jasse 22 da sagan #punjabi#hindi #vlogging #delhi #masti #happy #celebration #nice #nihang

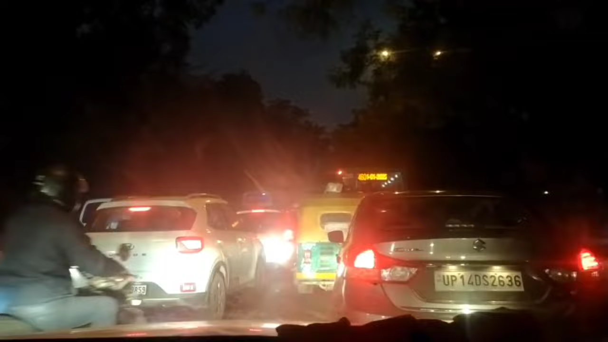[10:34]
10 मिनट हो गए हैं, गाड़ी टस से मस नहीं हुई है अभी तक।